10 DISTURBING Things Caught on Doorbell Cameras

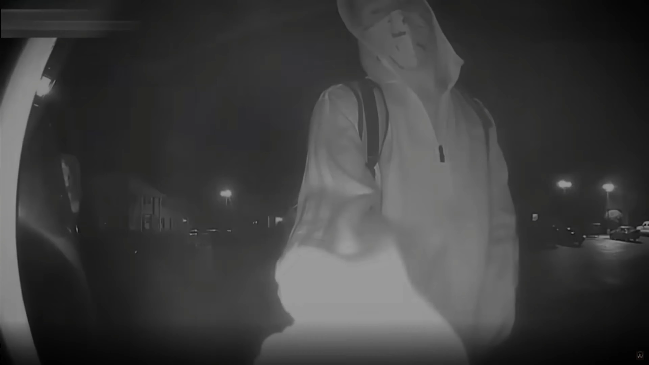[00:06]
This first video was captured in the middle of the night at an apartment complex in Toledo O.
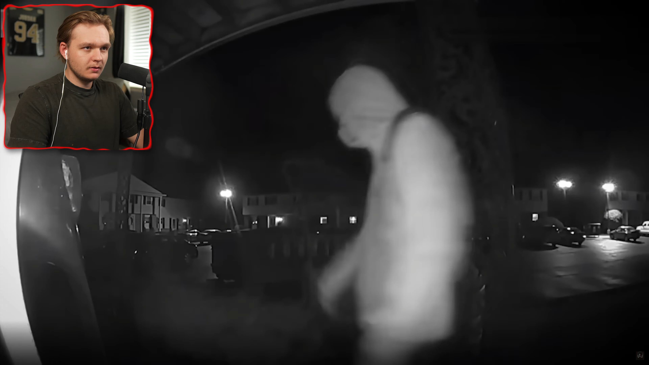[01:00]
That's good. Disturbingly, as he does so, a second man pops up from a nearby dumpster and also walks off.
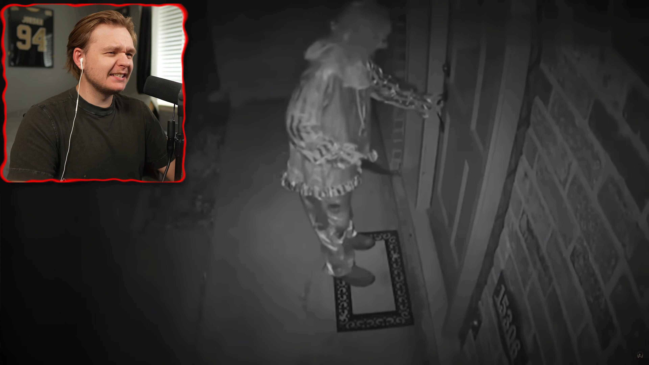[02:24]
And this is the sign he was met with. You've got to be kidding me. A clown with a knife, yo. A man holding a knife and in a clown costume. Complete with the suit and mask. Casually walks around the property. Looking inside the house and testing all the doors.
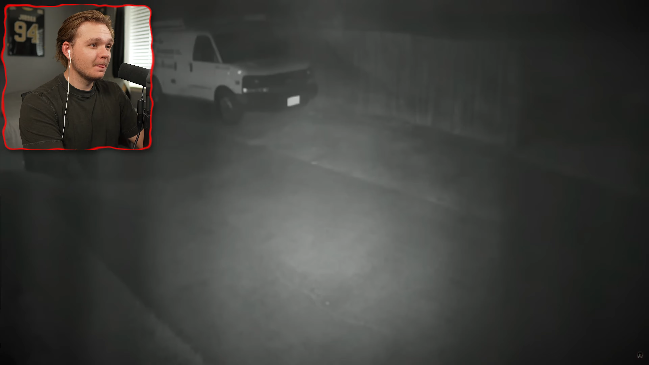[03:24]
Looking back, most people that participated in that were most likely just having fun trying to scare people. This guy doesn't look like he's just having fun. But there's no denying that others took advantage of the situation. Genuinely attempting some pretty horrific crimes hidden under a clown mask.
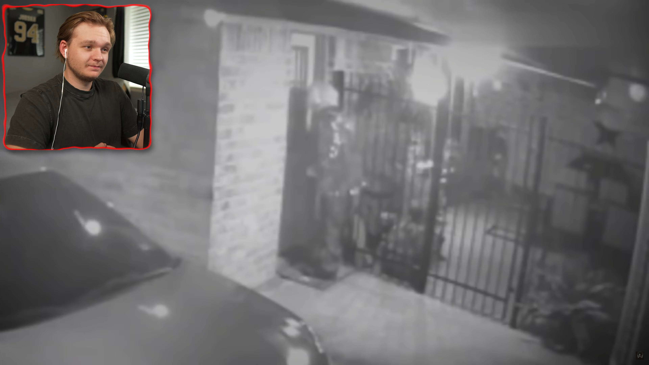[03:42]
With this likely being one of those cases. It's clear the person in the costume is actually trying to break into the house with a knife.
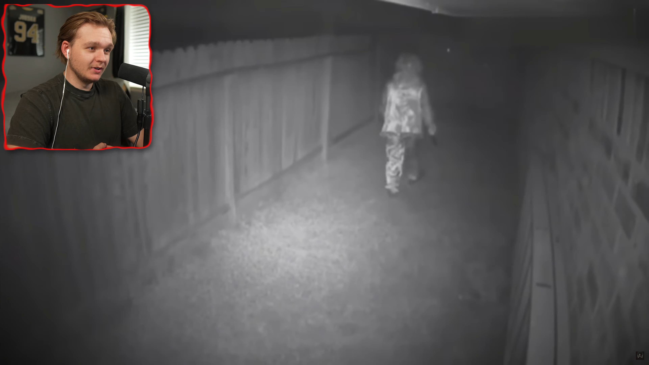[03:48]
Dude, he's just walking around the whole house. Though after being unsuccessful, the clown would eventually walk off. And despite a police report, that would be the end of it. Ultimately, the homeowner would be left with nothing but this disturbing footage. And did he say that all happened when the homeowner was asleep?
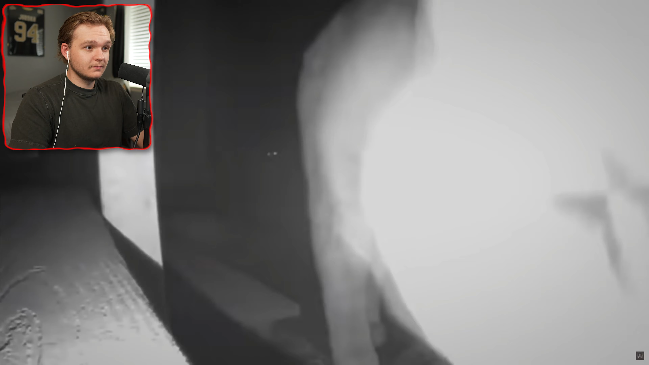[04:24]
They were captured even going as far as to walk up onto the porch of one of the houses. Mountain lion sightings are known to be exceptionally rare in this specific area.
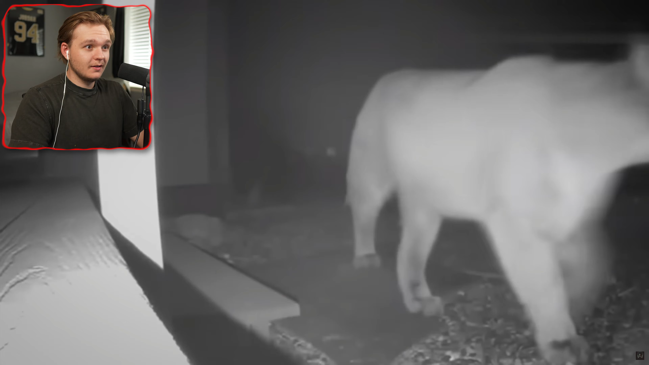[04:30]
Typically, they'll stay a lot further in the mountains where they have easier access to the deer that they prey on.
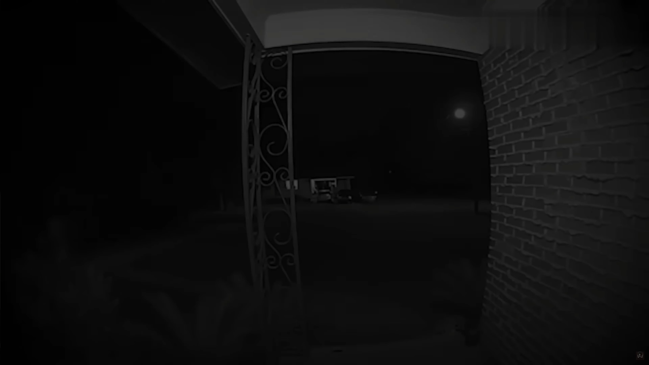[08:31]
More than likely, of course. Historical footage was recorded just before 4 o'clock a.m. on a night in August 2020. The video captures an unidentified man walking in front of
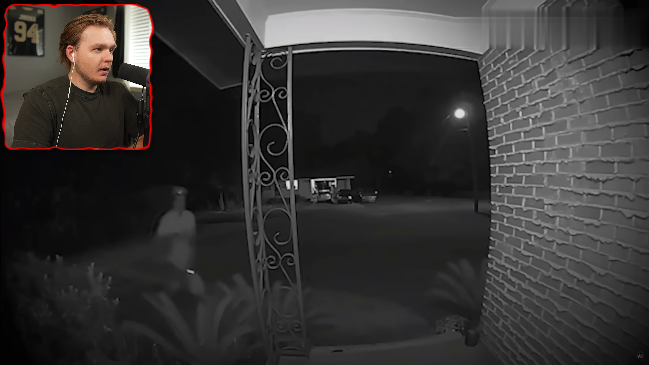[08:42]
a house and emptying the gas container over the yard. Why does his head look so long? Shortly after he disappears off screen, a large fire erupts just in front of the camera. What? Dude, who would do that?
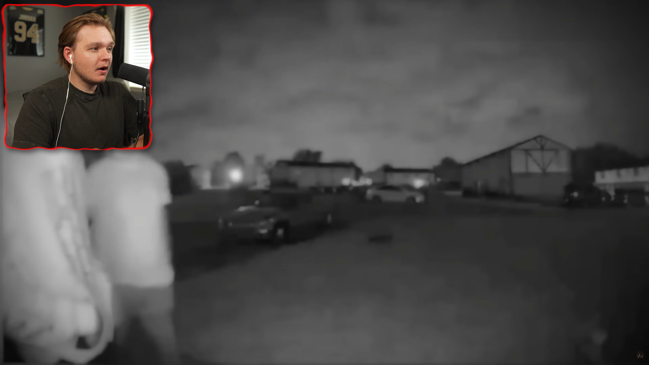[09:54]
What? They don't think the camera can see them. That's funny.
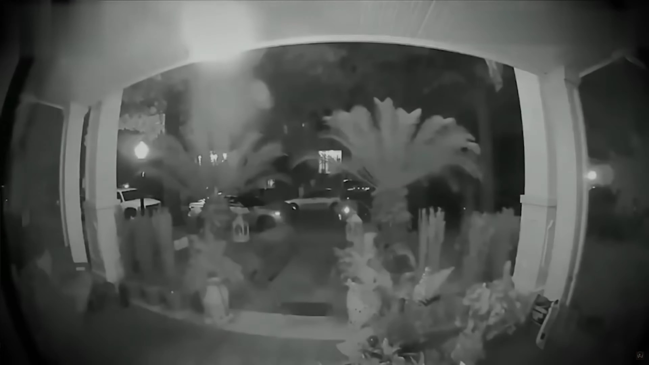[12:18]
In May of 2018, a woman would leave her parts car that was just outside her house unlocked overnight. Not surprisingly, someone would find the unlocked car. Why would you not lock your car? Multiple items that were owned by the woman.
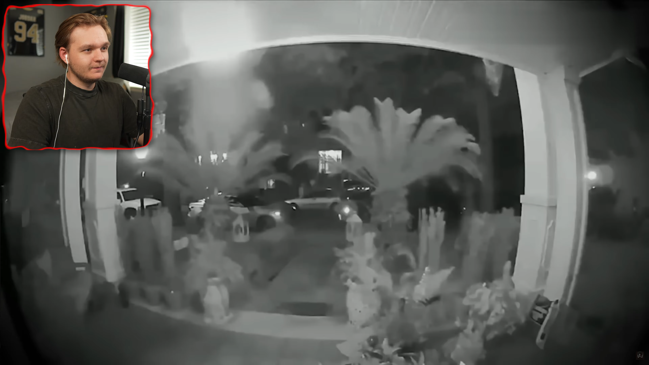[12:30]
Come on, guys. Two hours later, the man responsible for the theft would be caught on the woman's doorbell camera, attempting to use her set of keys that he had just stolen to unlock her house's front door. Oh. Wow. I actually had a neighbor up the street pretty recently. Like, in the last, like, two months, they left their garage open overnight, and someone went in the garage and stole their car.
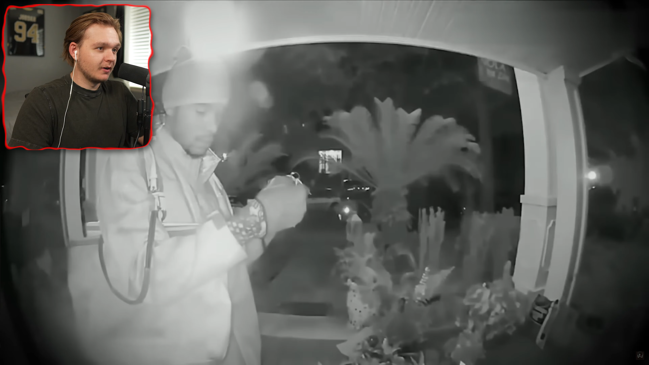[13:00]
Because their keys were in their car, and just got in the garage, and took it. But luckily, the set of keys he had stolen didn't have a house key on it. So the guy just ended up walking off. Had the set of keys contained a house key, things most likely would have ended much differently. Yeah. Yeah. Yeah. Shown in this door doll camera footage is an unknown man wearing an oddly disturbing mask.
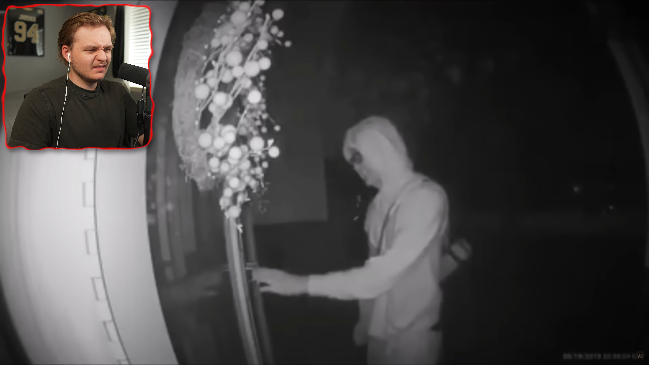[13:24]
As he walks up to the door, his emotions alert the camera to start recording. And that's when you can see him grab the door handle, realize it's locked, and hesitantly knock on the door. Dude, is that a mask? I can't tell if it's a mask or if it's just him sitting there and smiling. I think it is a mask. Yeah. The man would wait for only a few seconds before he would pull his sleeve over his hand and wipe off his fingerprints from the door handle before walking off.